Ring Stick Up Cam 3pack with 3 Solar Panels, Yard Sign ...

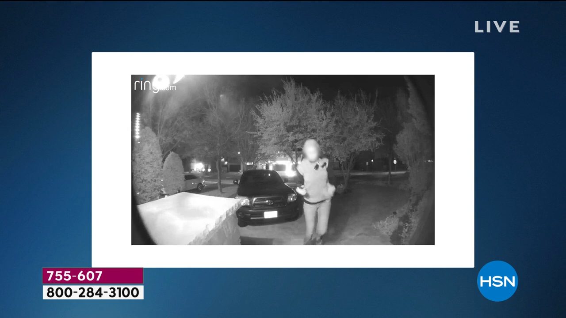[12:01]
see that occur gave us the ability to do something about it immediately our fellow neighbors